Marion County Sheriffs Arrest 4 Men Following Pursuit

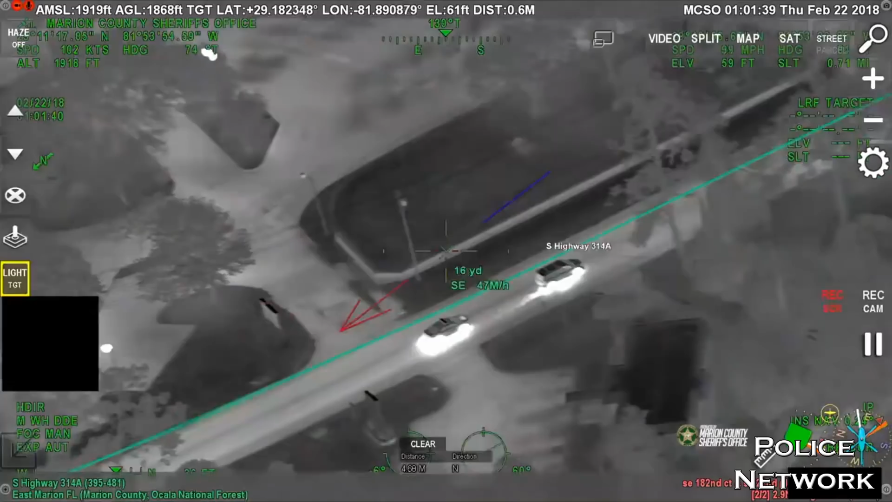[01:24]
Southbound 3-4-2-8. They got an accident up ahead, we need to try to do a pit if we can on second.
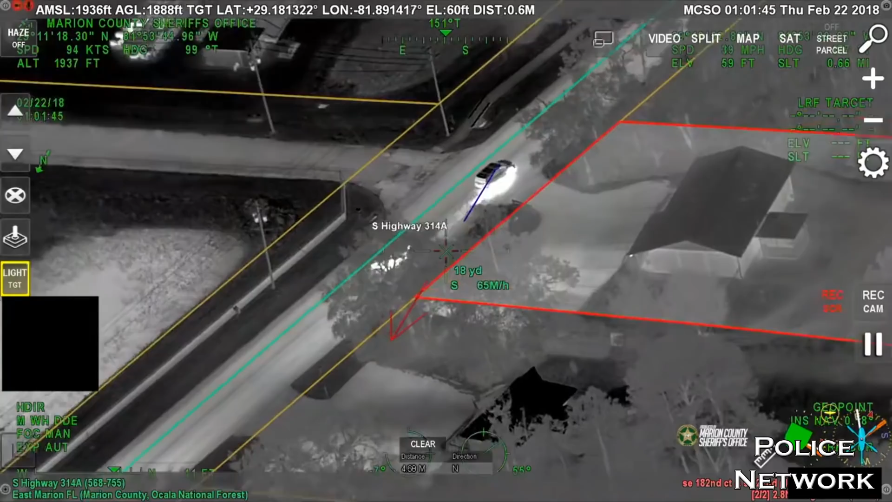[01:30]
We all stopped it, let's get it done.
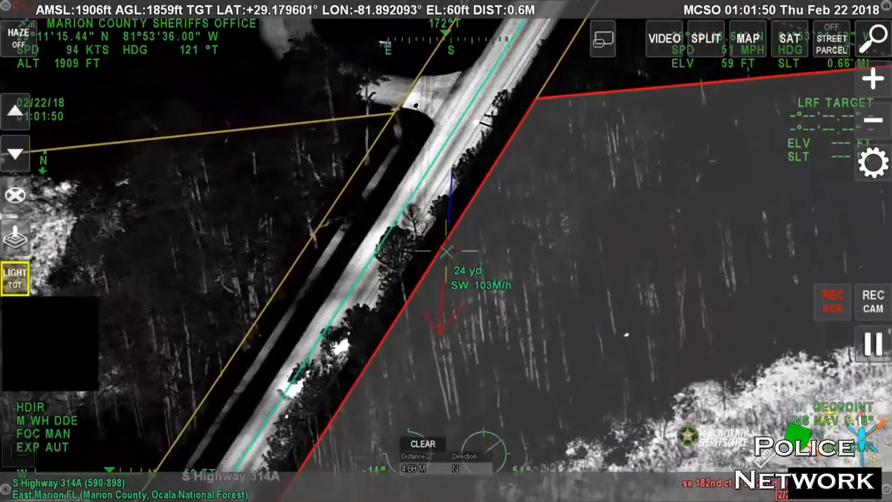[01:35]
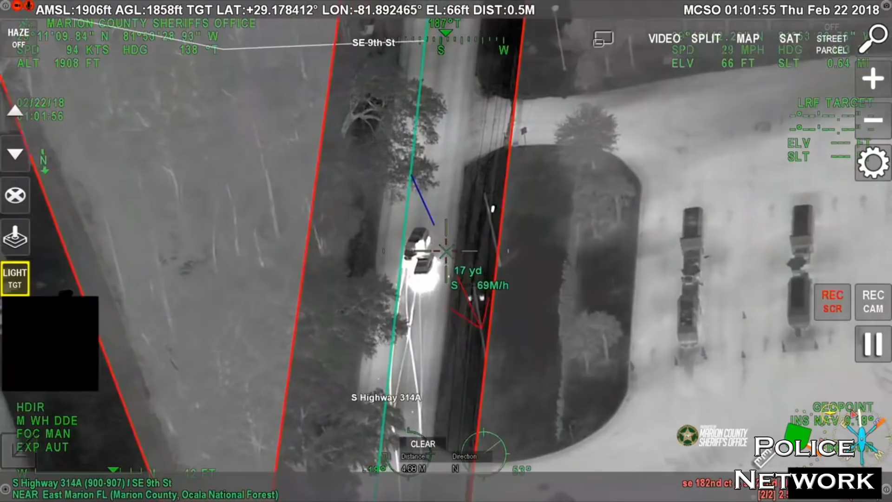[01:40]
Sorry, Byron, they got a pit. Turn 4-2-8.
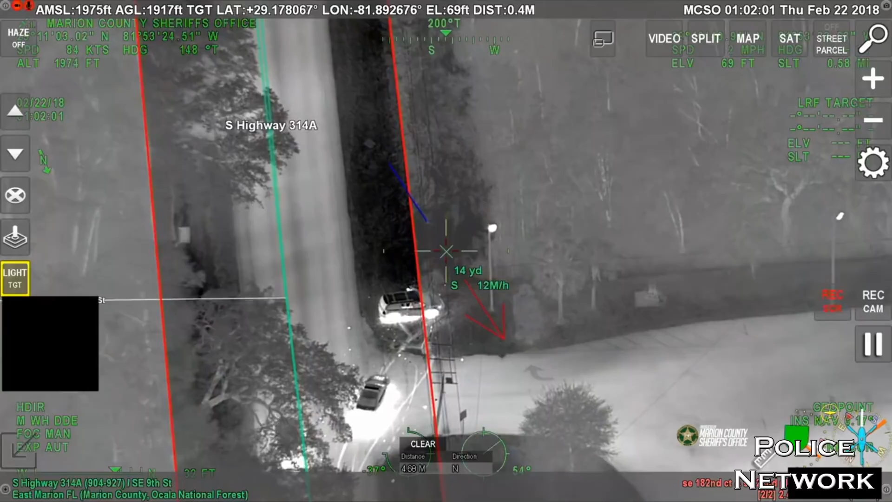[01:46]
Turn 4-2-8.
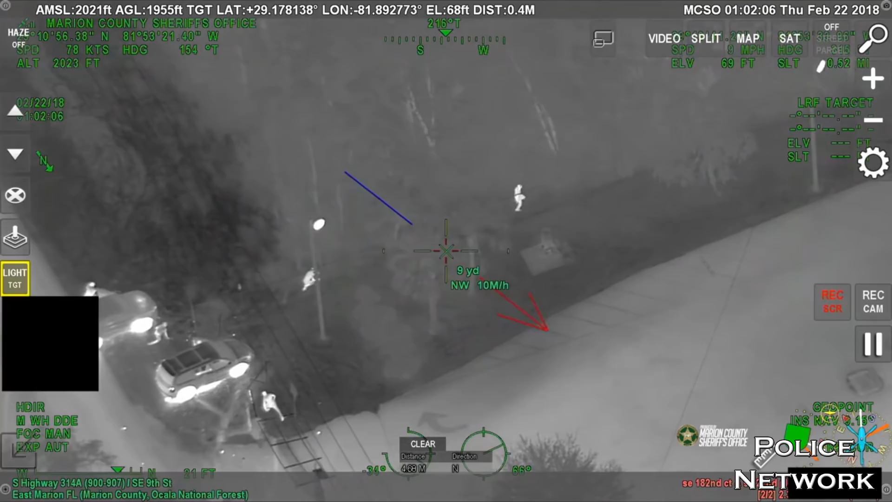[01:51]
Drivers running westbound. Turn to the woods, deputies 10-31.
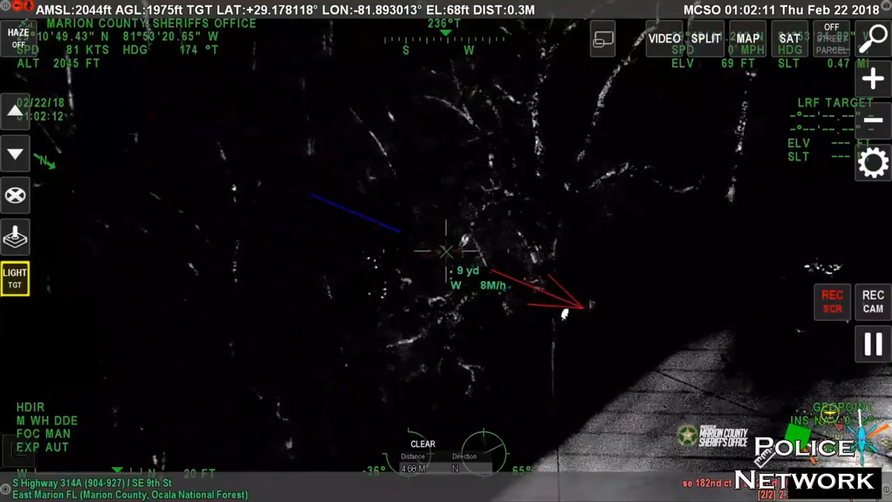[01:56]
Turn 4 westbound through the woods, deputies 10-31. Turn 4-2-8.
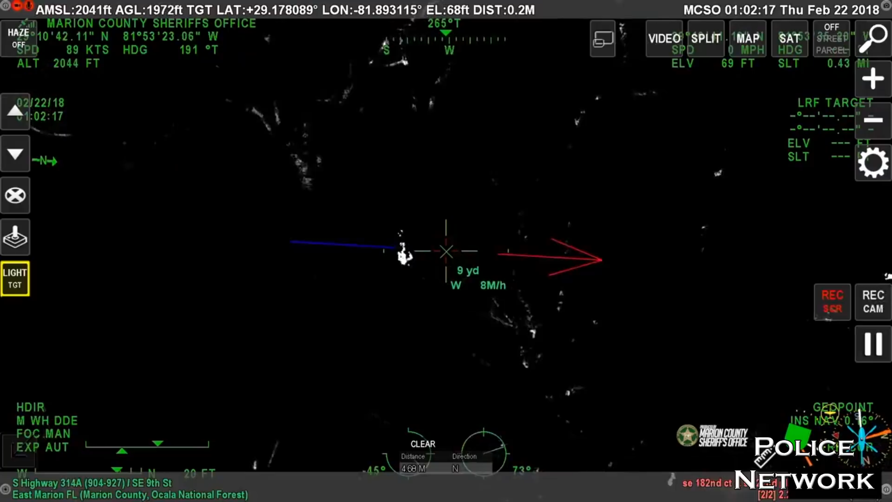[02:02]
Still 10-31 real quick. Westbound. 10-4, still westbound.
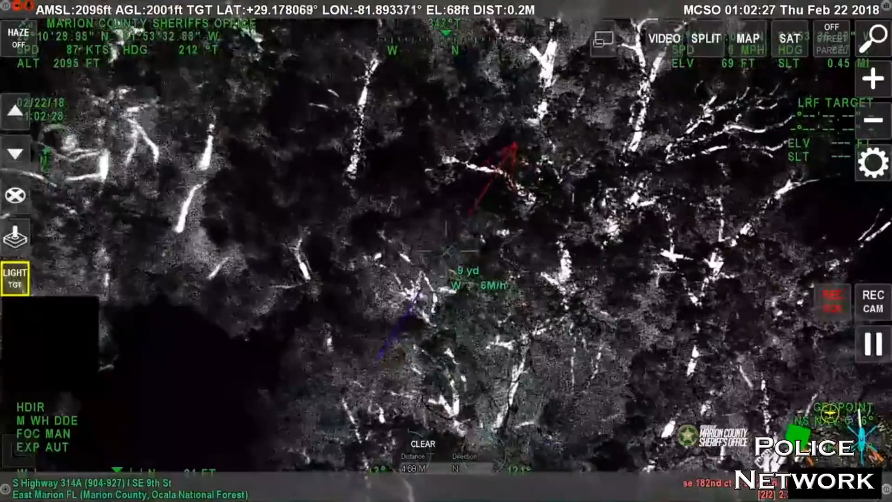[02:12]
I believe one's a guy, I can get another one doing westbound through the woods from their crash. Westbound through the woods from the crash.
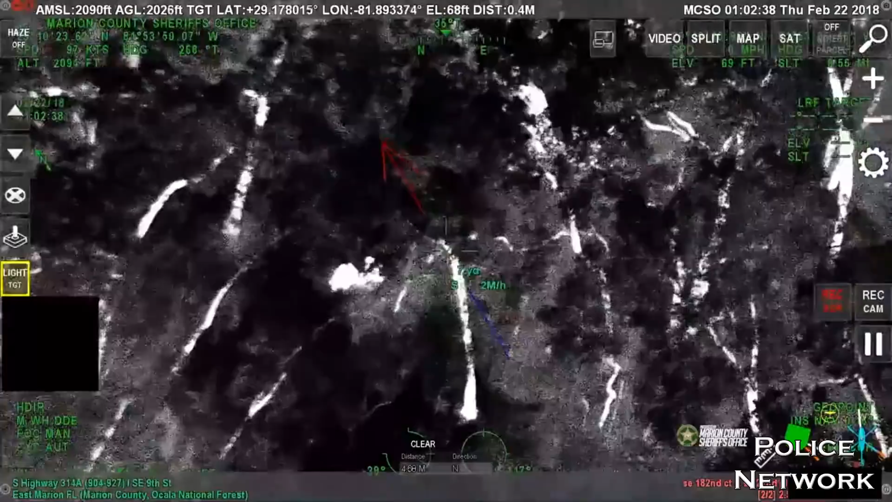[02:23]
Need another hit on foot. Okay, I just want to send one detain. One detain. I just want to get back away from him, it means running again, still westbound.
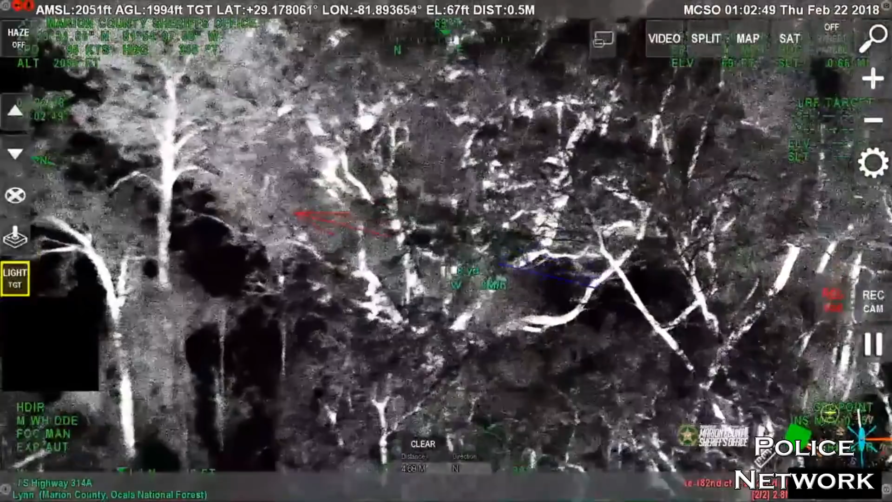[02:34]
10-4, second subject, still westbound, but...
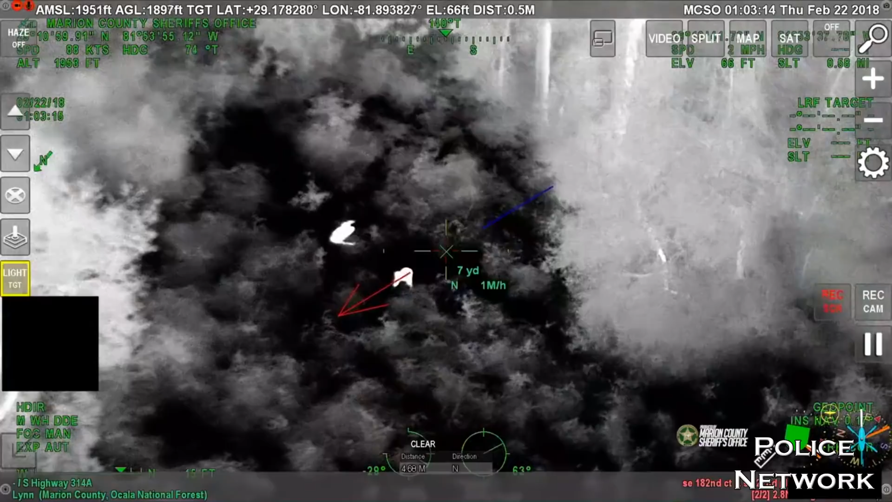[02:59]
Eat one too, no I'll tell him from you. Sort of hide. Don't eat another hill there, this is 24. There's your deputy there, just through that little lake in the woods, it opens back up, and they're both there laying on the ground.
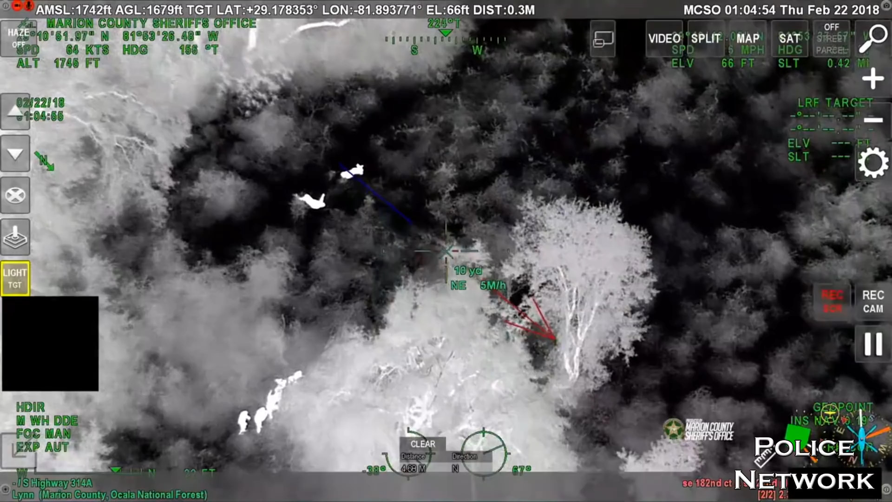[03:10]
1-26-10-9-7-1. 1-26-10-9-7-1.
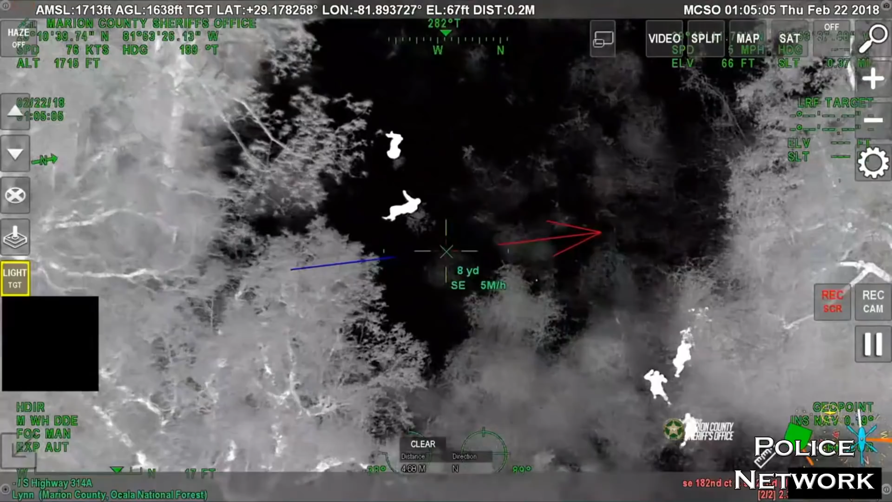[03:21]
1-26-10-9-7-1. You all see them there at the speed going through the brush, just to your left.